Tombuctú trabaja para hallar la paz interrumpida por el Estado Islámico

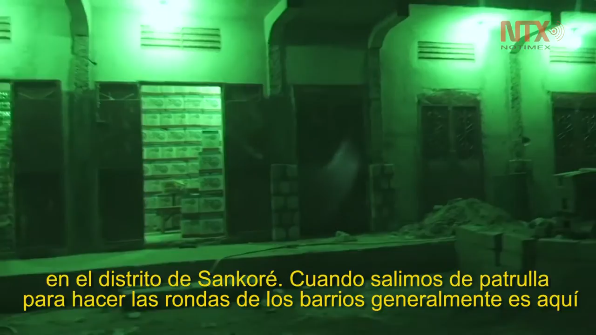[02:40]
Y en general, es aquí, en el lugar de Sahelver,